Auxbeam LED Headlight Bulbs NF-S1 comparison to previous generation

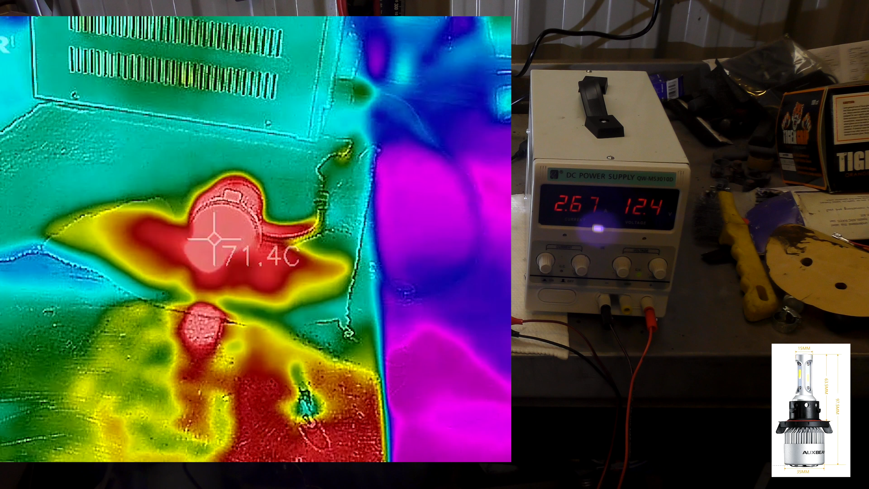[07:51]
On screen: spot 71.4°C
All right, let's get the thermal camera out now and have a look at the temperatures of these bulbs. Okay, LED, the body of the LED is at 70 degrees.